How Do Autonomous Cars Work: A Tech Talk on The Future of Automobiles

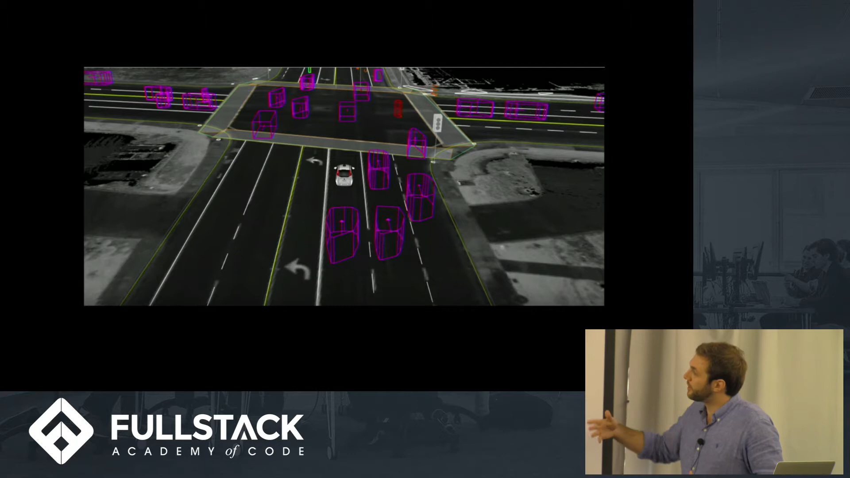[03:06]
You can write a program where if you see an object, just go around it, slow down or something.
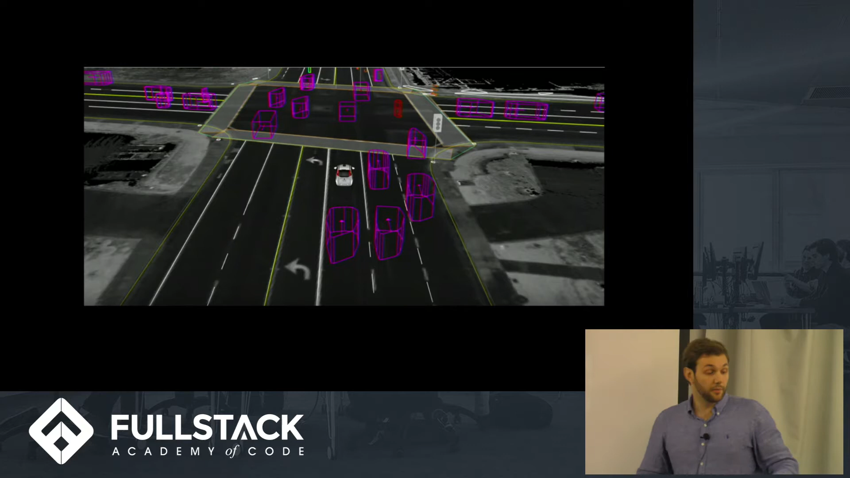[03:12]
But these objects are dynamic. So it's very hard for you to do that. So for example, that vehicle over there, in front of it, it has some cones because there's a construction site.
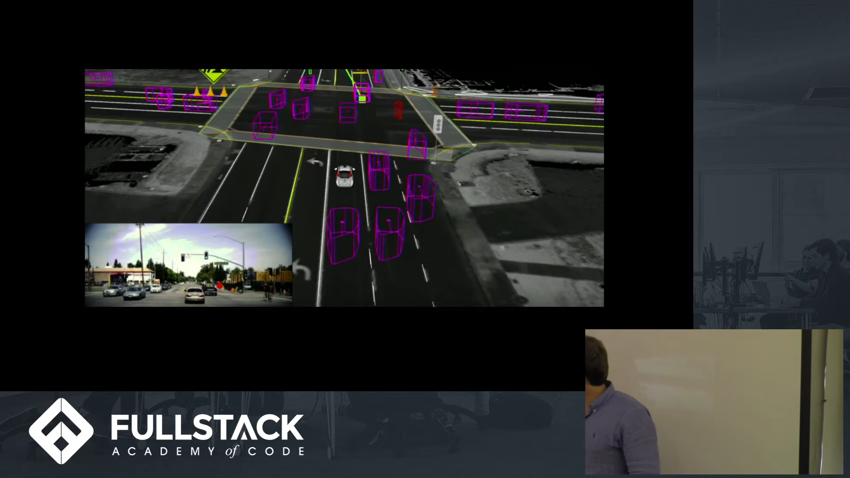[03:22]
As you can see the vehicle here. So it's predicting that it's going to go left and change lanes. And you might be asking yourself, but yeah, great. But what about all the other cars?
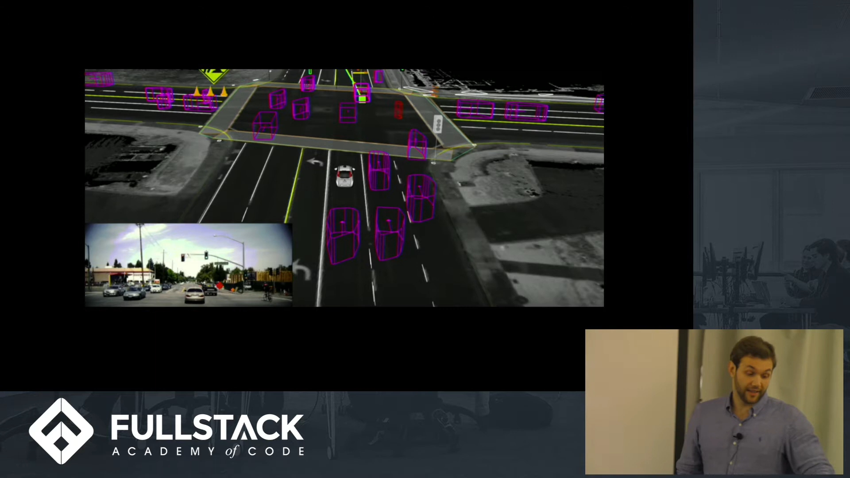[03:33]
Exactly. All the other cars are there. So it has to calculate all the trajectory for the rest of the cars.
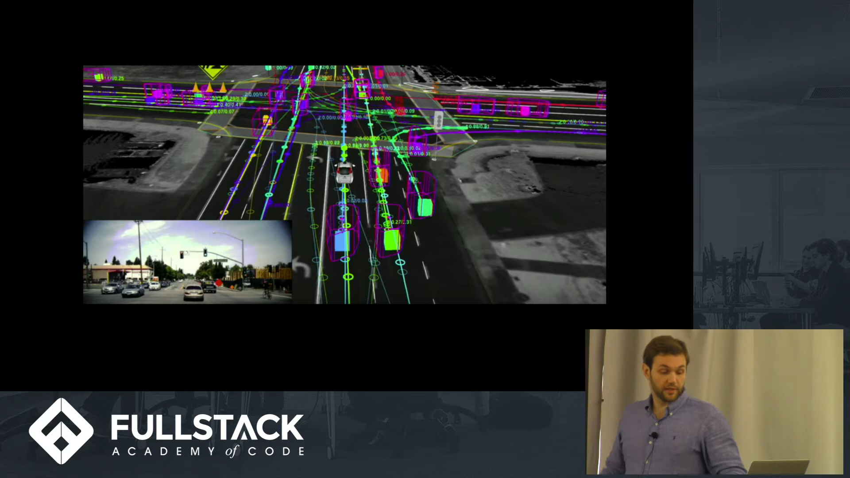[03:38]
And this is basically the end goal, which is know exactly into where the car can go,
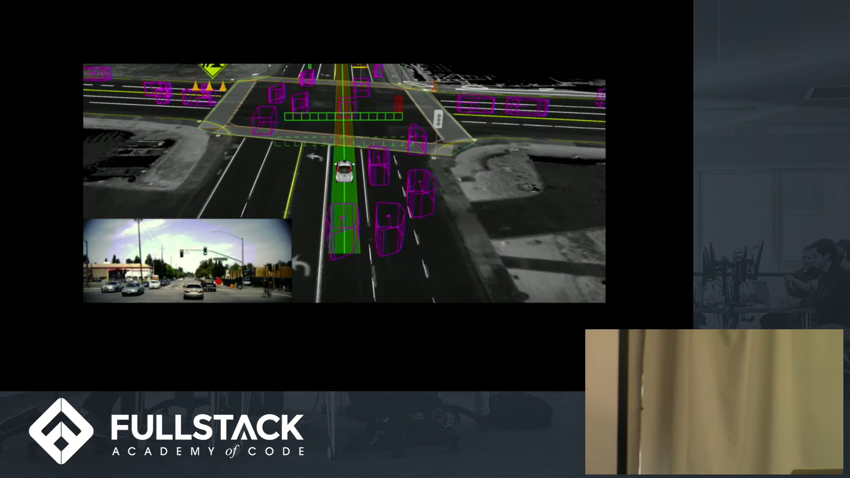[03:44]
whether it can continue, you know, going forward.
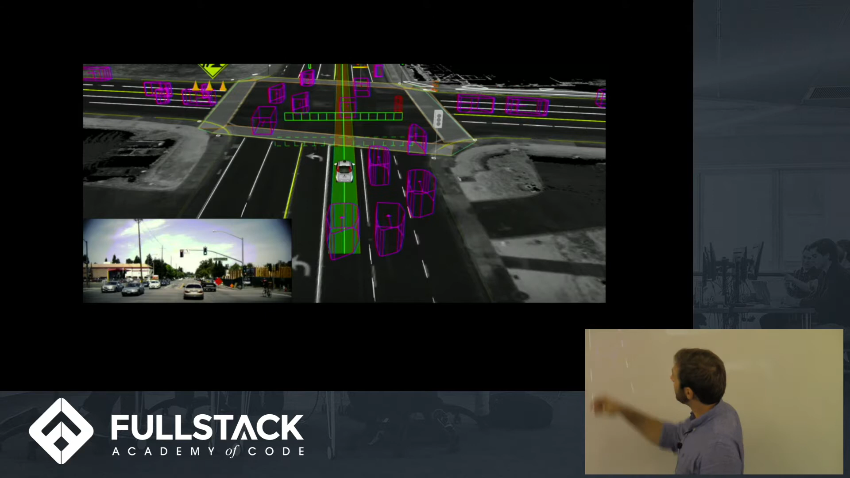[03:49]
And the green track is basically where the car has continued traveling. And at the end of it all, it's simple inputs.
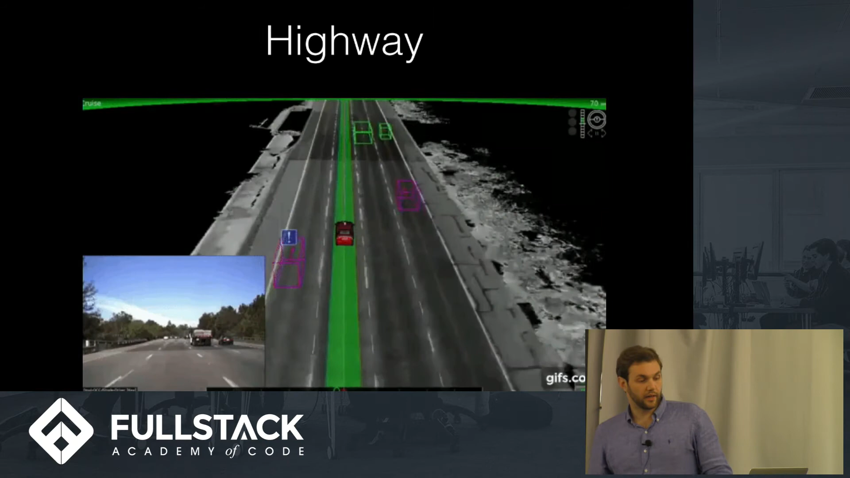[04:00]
This is how the software sees the car movement in a highway. So you can see the live image of the highway. And, you know, simple. There's a truck, a car. Stay on your lane.
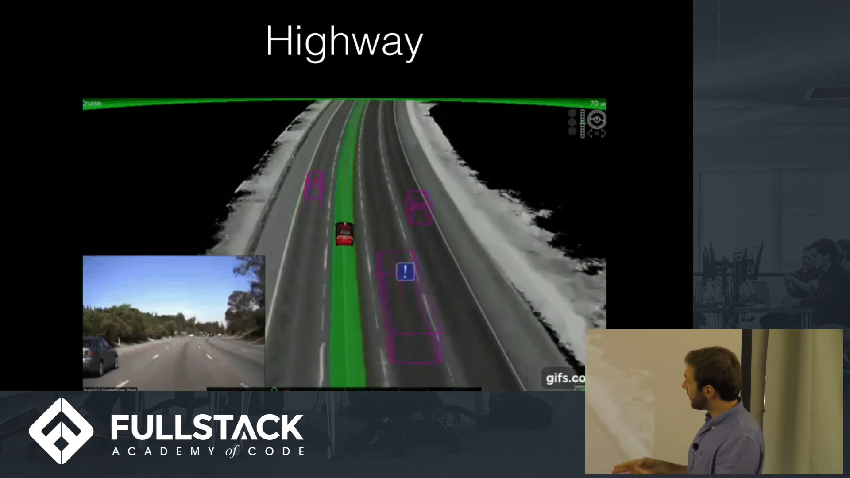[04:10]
Keep track of somebody's going to go in front of you. Seems simple.
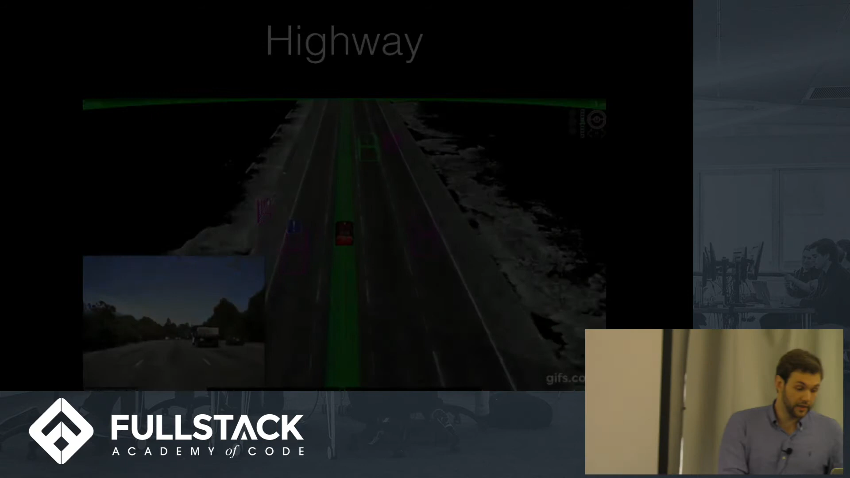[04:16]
But when you go to urban areas, things get more complicated. You have pedestrians. You have people on bicycles.
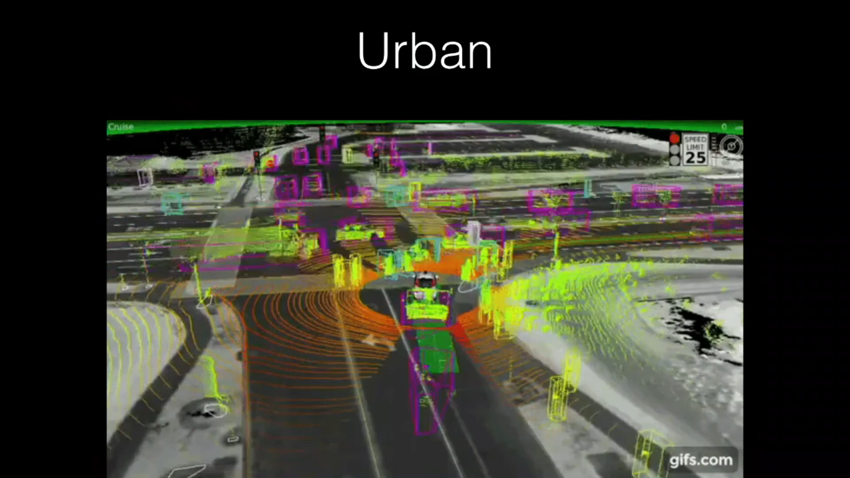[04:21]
Cars coming everywhere. Traffic lights. So yeah, you have to keep track of all of that. And apart from that, there are some, you know, edge cases. Such as a police officer.
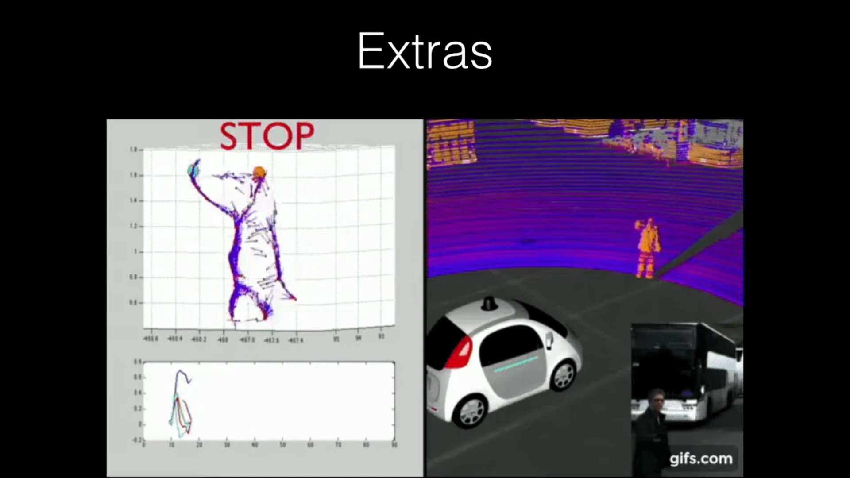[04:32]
If he asks you to stop, you have to stop. If he tells you to go, you should go.
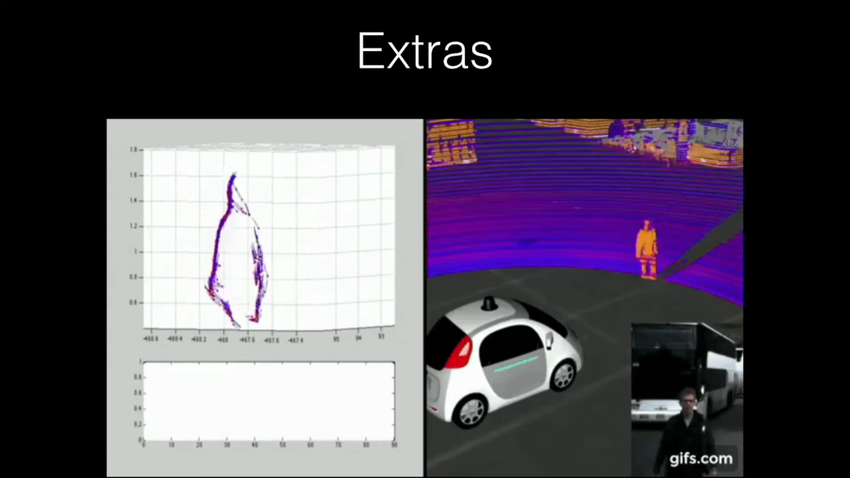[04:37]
And there are also edge cases where maybe there's an old woman in
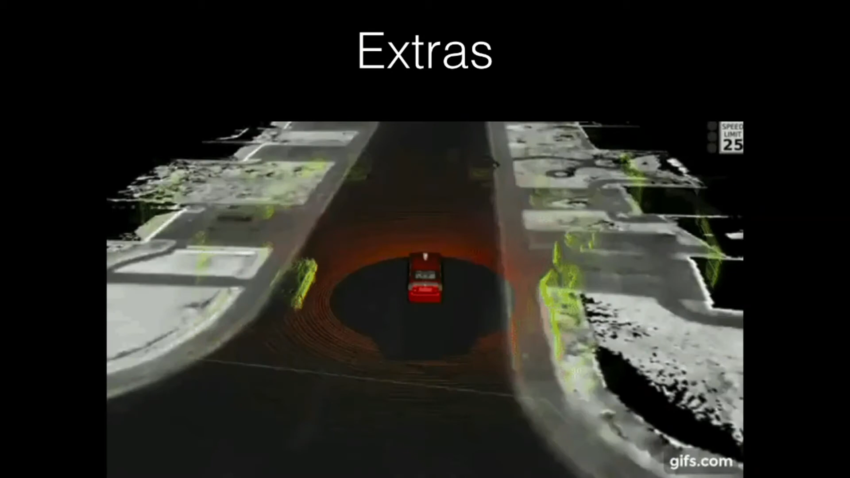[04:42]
the middle of the street in an electric car going after a duck. You have to account for that as well, I guess. I don't know if you guys can see it. Now she's chasing a duck in the middle of the street. But now in a serious note. Here we have a case where the autonomous vehicle actually might have saved a life.
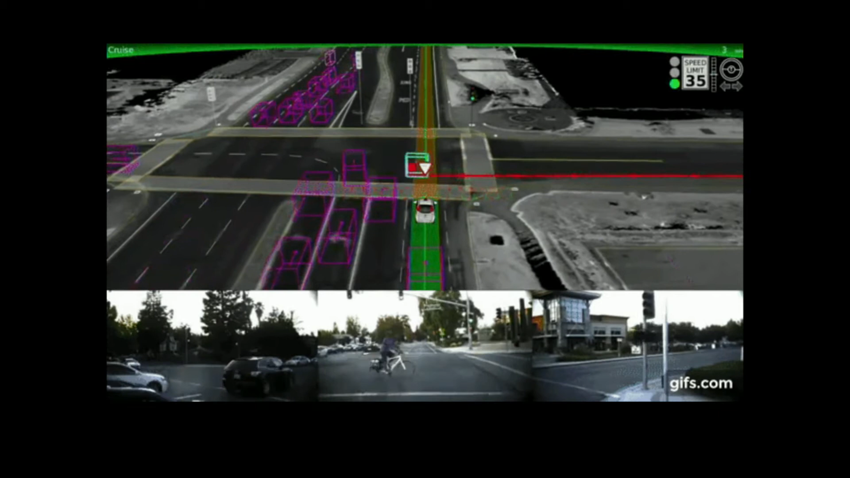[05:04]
This is a cyclist that didn't respect the law. He is crossing the street when the sign is red for him. As you can see, now it's green for us, but he's still crossing. And the car knew that he couldn't go because he already calculated the trajectory beforehand.
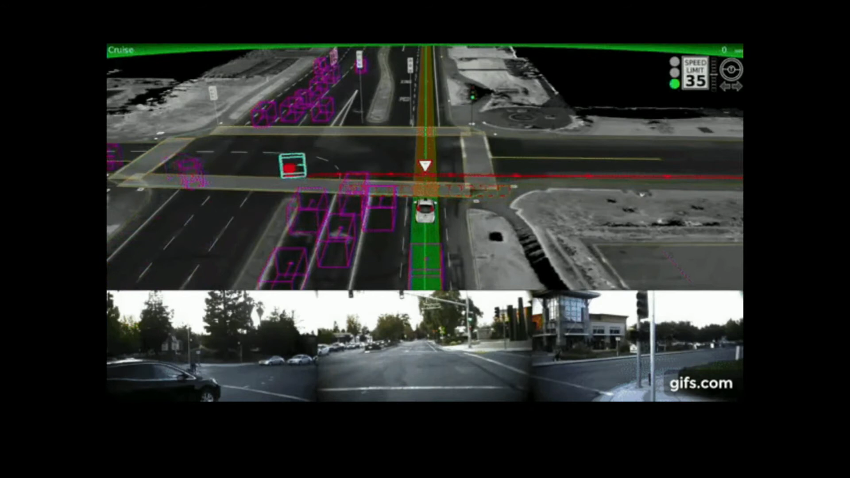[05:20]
So he knew he couldn't move. As soon as he passes, he moves. Let's take a deeper look into that. So as you can see, the car always knew the existence of the bicycle there,
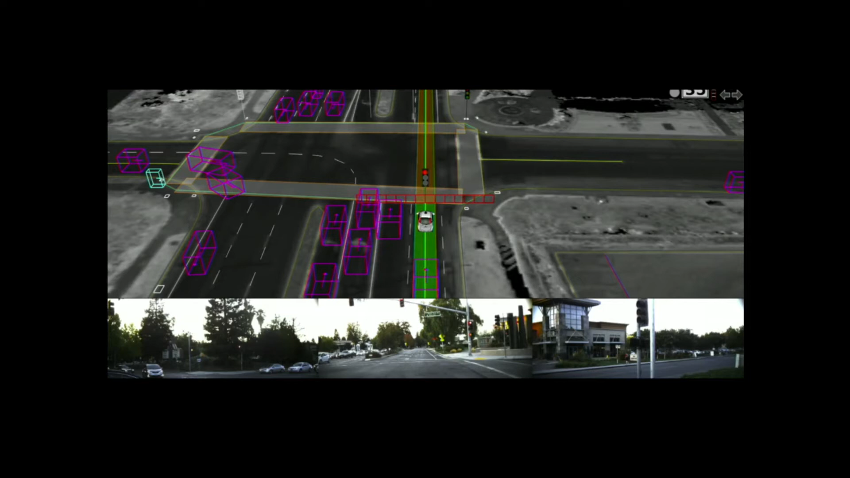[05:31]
even though it maybe would never change our path. And the lasers send out these signals where whenever it reaches an object, it maps it.
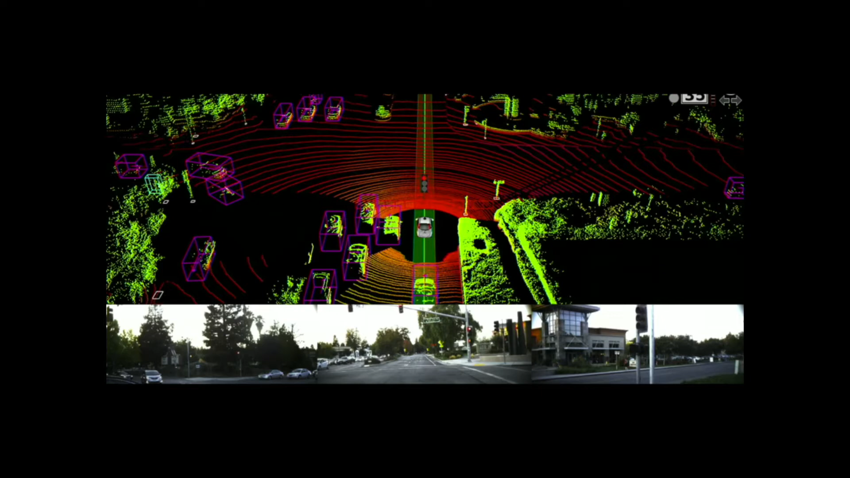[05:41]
And the cyclist is over there. So I'm just going to change the camera this way so that you guys understand more or less what's happening.
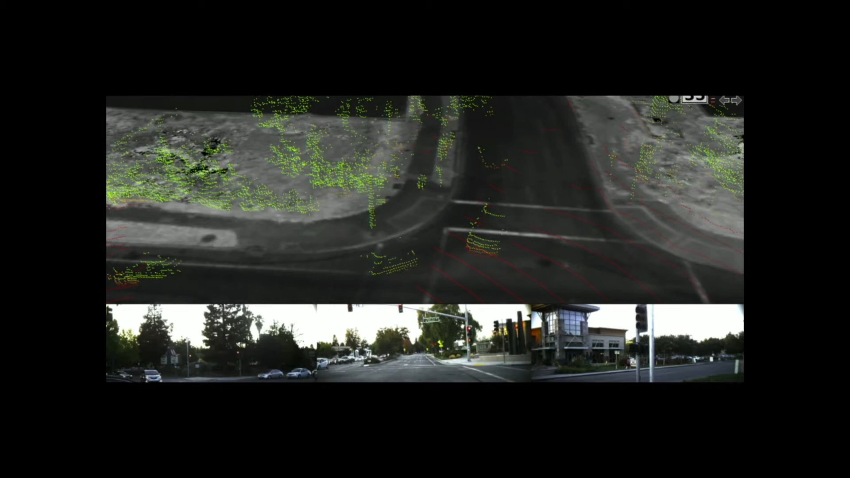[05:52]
So, see, you can barely see it, but with the machine learning, it knows this is a cyclist. With only these few dots, it knows that it's an object and a cyclist. So that's when they render the polygons and everything else.
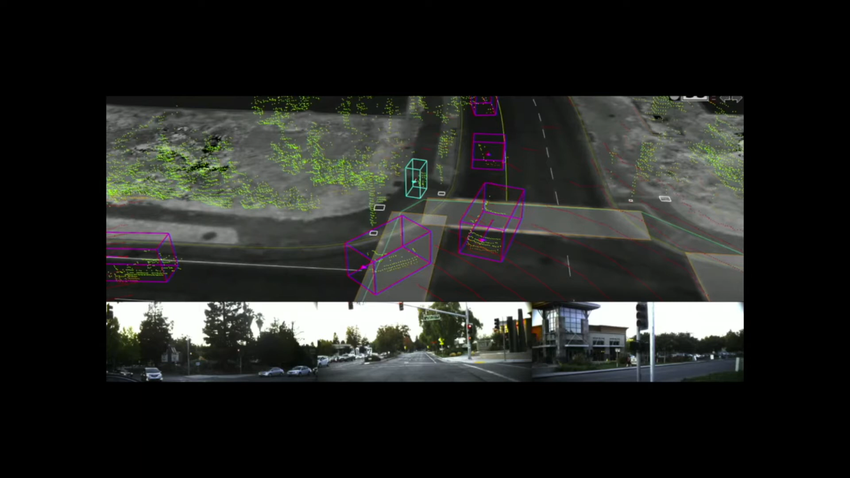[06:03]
So, in this case, the software managed to, you know, deal with the situation, but what if it can't?